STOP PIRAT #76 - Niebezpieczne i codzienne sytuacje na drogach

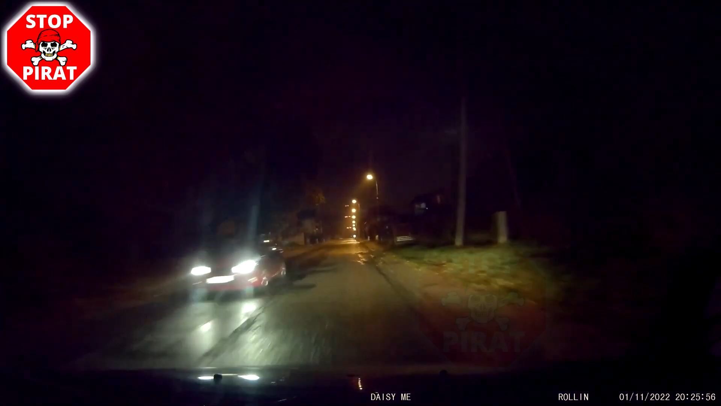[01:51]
Co to było? Dzik, dzik. Dzik?
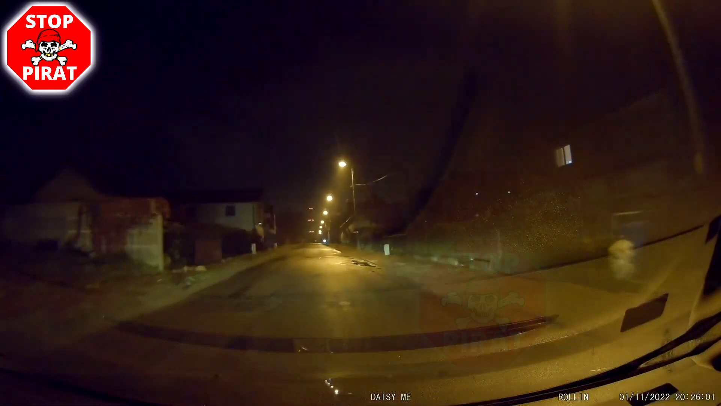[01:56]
Tak, to był dzik. I teraz...